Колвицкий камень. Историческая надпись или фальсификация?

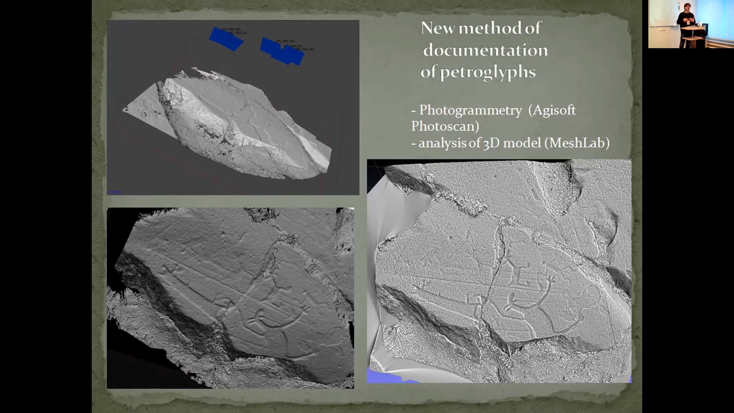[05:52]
То есть, эта методика позволяет очень хорошо выявлять изображение. И если говорить о Петроге Факто, благодаря ней мы выявили очень много новых видов в тех местах, которые казалось бы. Ну и можно это делать в удобных условиях, в языком компьютере.
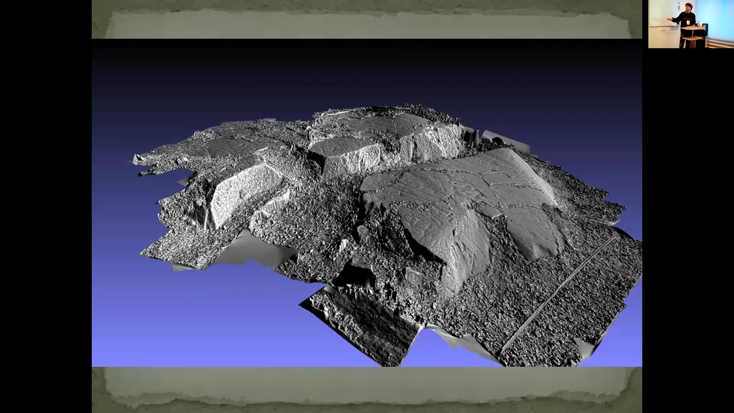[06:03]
Также эта методика позволяет фиксировать и метро-юлье, и выявить этот участок с Факто.
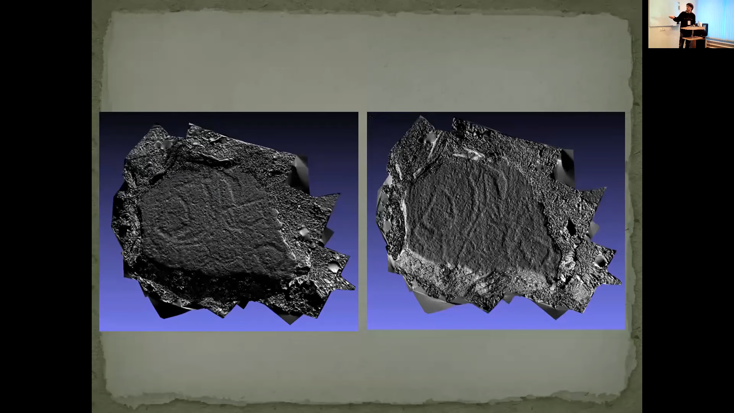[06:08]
Вот такие вот фрагменты. Вот то, что я говорил.